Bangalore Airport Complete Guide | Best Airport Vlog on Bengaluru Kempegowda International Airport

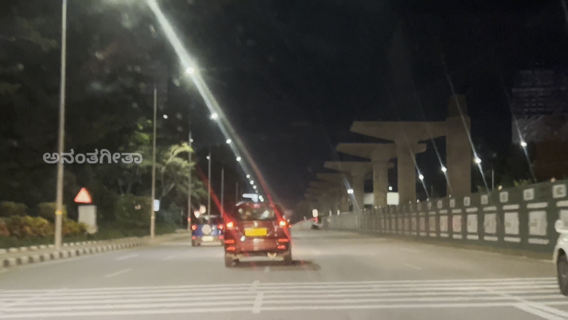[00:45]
ಇನ್ನು ಇಲ್ಲಿ ನಿಮಗೆ ಫಾರಿನ್ಗೆ ಹೋಗೋದಕ್ಕೆ ಮತ್ತು ನಮ್ಮ ಡೊಮೆಸ್ಟಿಕ್ ಫ್ಲೈಟ್ಸು ಎರಡಕ್ಕೂ ಕೂಡ ಬೇರೆ ಬೇರೆ ಟರ್ಮಿನಲ್ ಇದೆ. ಇದಕ್ಕೆ ಮುಂಚೆ ಎರಡನ್ನು ಒಂದೇ ಟರ್ಮಿನಲ್ಲಿ ಇಟ್ಟಿದ್ರು.
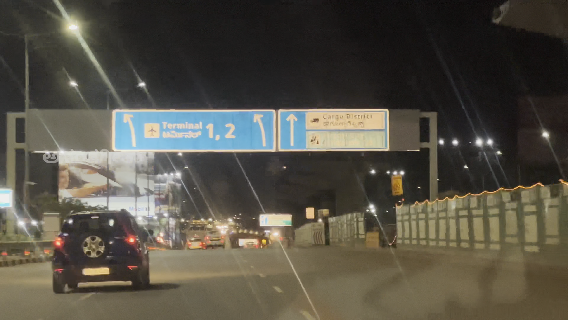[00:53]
ಹಾಗಾಗಿ ನೀವು ಭಾರತದ ಒಳಗಡೆ ಓಡಾಡೋದಕ್ಕೆ ಟರ್ಮಿನಲ್ 1ಗೆ ಹೋಗಬೇಕಾಗತ್ತೆ,
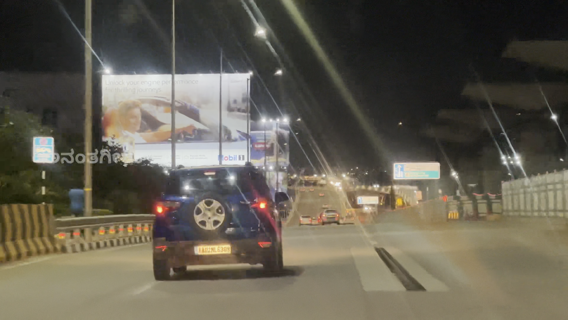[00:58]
ಮತ್ತು ವಿದೇಶಗಳಿಗೆ ಹೋಗೋರಾಗಿದ್ದರೆ ಟರ್ಮಿನಲ್ 2ಗೆ ಹೋಗಬೇಕಾಗತ್ತೆ.
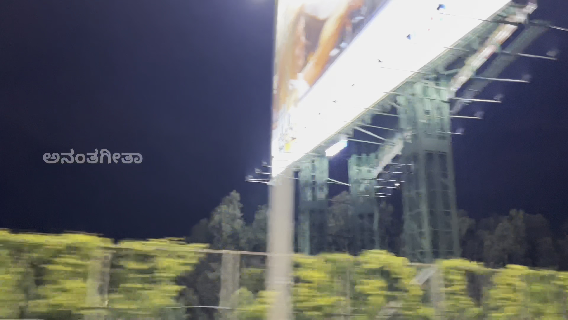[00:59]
ನೋಡಿ, ಯಾವುದೋ ಒಂದು ವಿಮಾನ ತನ್ನ ಪ್ರಯಾಣವನ್ನು ಶುರು ಮಾಡಿದೆ, ಅದನ್ನು ನೋಡೋದೇ ಒಂದು ಖುಷಿ.
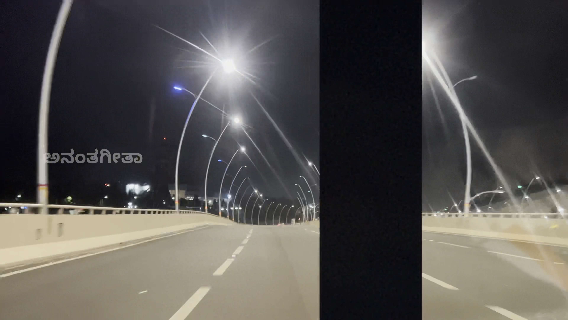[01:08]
ಇನ್ನು ಇಲ್ಲಿನ ರಸ್ತೆಗಳು, ಇಲ್ಲಿರುವಂಥ ವಿದ್ಯುತ್ ದೀಪಗಳನ್ನು ನೋಡ್ತಾ ಇದ್ದರೆ ಯಾಕೆ ಇಡೀ ಬೆಂಗಳೂರು ಅಥವಾ ಇಡೀ ಕರ್ನಾಟಕ ಹೀಗೆ ಇರಬಾರ್ದು ಅಂತ ಅನ್ಸೋದಂತೂ 100% ಸತ್ಯ.
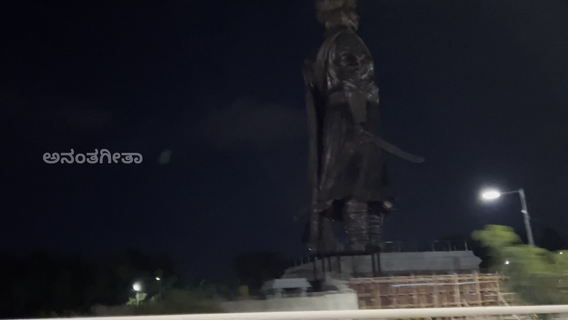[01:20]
ಇನ್ನು ಕೆಂಪೇಗೌಡರ ಸ್ಟ್ಯಾಚ್ಯೂ, ನಿಜವಾಗ್ಲೂ ಬೆಂಗಳೂರಿನ ನಿರ್ಮಾತೃರಿಗೆ ಇಂಥದ್ದೊಂದು ಅದ್ಭುತವಾದ ಸ್ಟ್ಯಾಚ್ಯೂವನ್ನು ಮಾಡಿದವ್ರಿಗೆ ಸಲಾಮ್ ಹೇಳಬೇಕು.
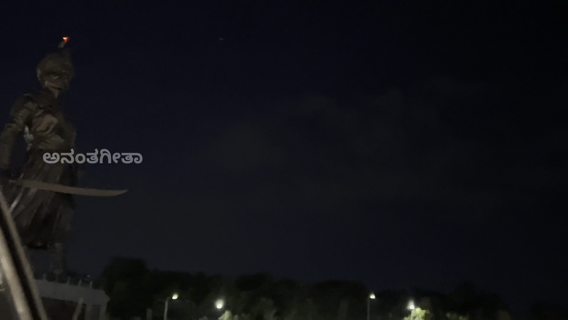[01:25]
ಆ ಸ್ಟ್ಯಾಚ್ಯೂ ಕೂಡ ನಮಗೆ ಕಾಣಿಸ್ತು. ಇನ್ನು ಮುಂದೆ ನಮ್ಮ ಪ್ರಯಾಣವನ್ನು ನಾವು ಬೆಳೆಸ್ತೀವಿ.
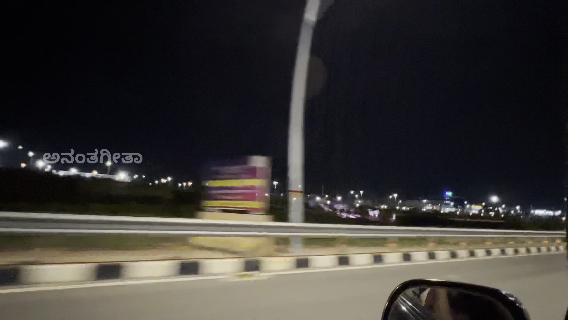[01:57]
ಸೊ ಅಂತೂ ಇಂತೂ ನಾವಿವಾಗ ಏರ್ಪೋರ್ಟ್ ಇರುವ ಜಾಗಕ್ಕೆ ಬಂದ್ವಿ.
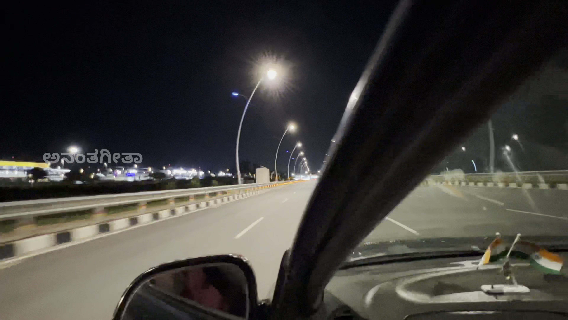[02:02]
ನೋಡಿ, ನಾನು ಇವಾಗಲೇ ಹೇಳಿದ್ದೀನಿ, ದೇಶೀಯ ವಿಮಾನಗಳಿಗೋಸ್ಕರ ನೀವು ಟರ್ಮಿನಲ್ 1ಗೆ ಹೋಗಬೇಕು,
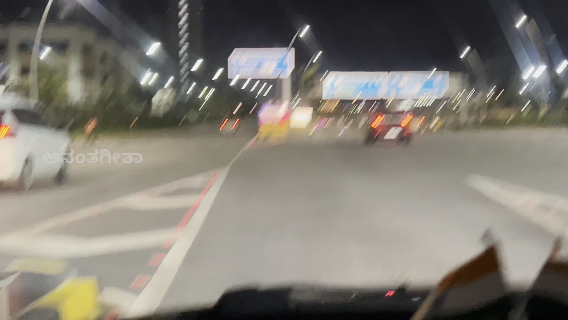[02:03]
ಅಂತಾರಾಷ್ಟ್ರೀಯ ವಿಮಾನಗಳಿಗೋಸ್ಕರ ಟರ್ಮಿನಲ್ 2ಗೆ ಹೋಗಬೇಕು.
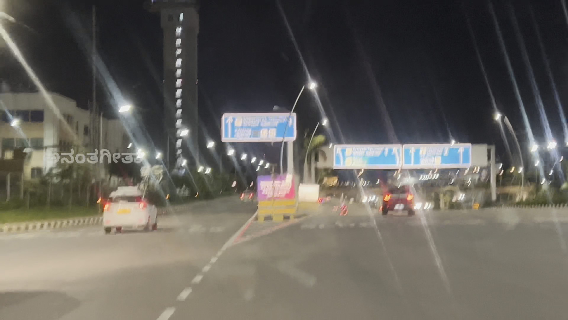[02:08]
ನೋಡಿ, ಅಲ್ಲಿ ತೋರಿಸ್ತಾ ಇದ್ದಾರೆ ಟರ್ಮಿನಲ್ 1 ಮತ್ತು P3 ಮತ್ತು P4 ಪಾರ್ಕಿಂಗ್ ಇರುವಂಥ ಪ್ಲೇಸ್ಗೆ ನಾನು ಹೋಗ್ತಾ ಇದ್ದೀನಿ.
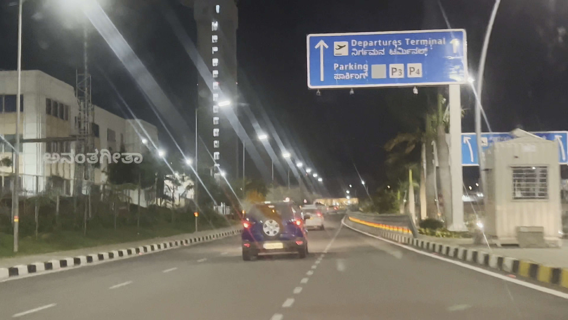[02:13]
ಯಾಕಂದರೆ ಮೊದಲಿಗೆ ನಿಮಗೆ ಟರ್ಮಿನಲ್ 1ನ್ನು ತೋರಿಸೋದಕ್ಕೋಸ್ಕರ ಅಷ್ಟೇ.
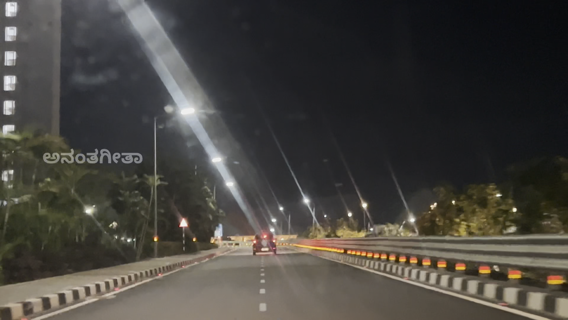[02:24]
ನಾವು ಟರ್ಮಿನಲ್ 2ಗೆ ಹೋಗಬೇಕಂದ್ರೆ ಅಂಡರ್ಪಾಸಲ್ಲಿ ಹೋಗಬೇಕಿತ್ತು. ಟರ್ಮಿನಲ್ 1 ಆಗಿರೋದ್ರಿಂದ ಲೆಫ್ಟಲ್ಲಿ ನಾವು ನಾರ್ಮಲ್ ವೇನಲ್ಲಿ ಬರ್ತಾ ಇದ್ದೀವಿ.
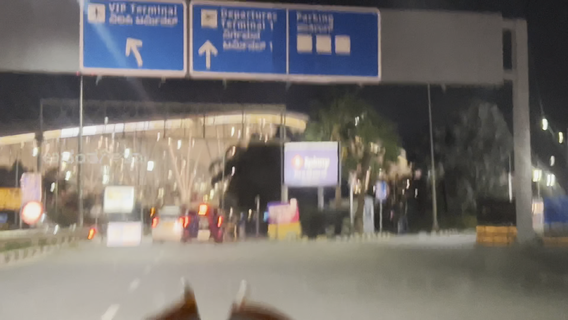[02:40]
ಇಲ್ಲಿ ನಿರ್ಗಮನ ಟರ್ಮಿನಲ್ 1 ಅಂತ ಇದೆ.
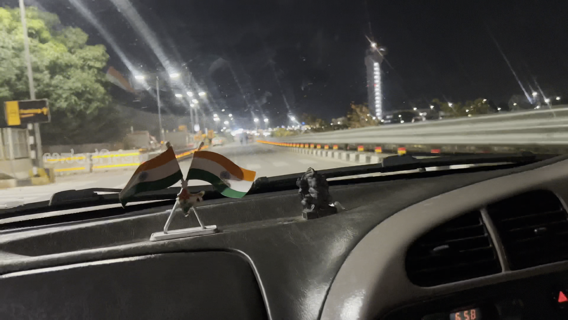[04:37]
ಬಟ್ ಆದರೆ ಪರವಾಗಿಲ್ಲ, ನೆಕ್ಸ್ಟ್ ನಮ್ಗೆ ಇನ್ನೊಬ್ಬರು ನಮಗೆ ಸರಿಯಾದ ದಾರಿ ತಿಳಿಸಿರೋದ್ರಿಂದ ನಾವೀಗ P3ನಲ್ಲಿ ನಮ್ಮ ಕಾರನ್ನು ನಿಲ್ಲಿಸೋದಕ್ಕೆ ಬರ್ತಾ ಇದ್ದೀವಿ.
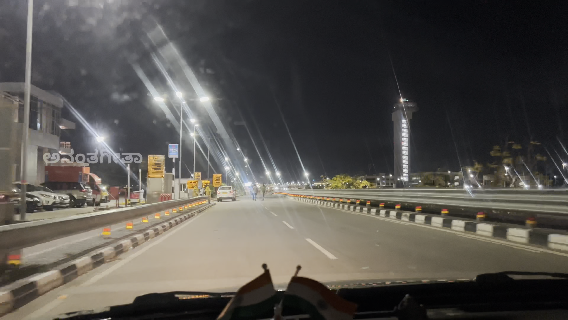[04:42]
ಅಲ್ಲ, ಇದು ದೊಡ್ಡ ದೊಡ್ಡ ವೆಹಿಕಲ್ ಇರಬೇಕು, ಬಸ್ಸು ಮತ್ತು TT ಅಂತ ಹಾಕಿದ್ದಾನೆ. ಬಟ್ ಕಾರ್ಗಳು ಇದಾವಲ್ಲ, ಕೇಳಲಾ?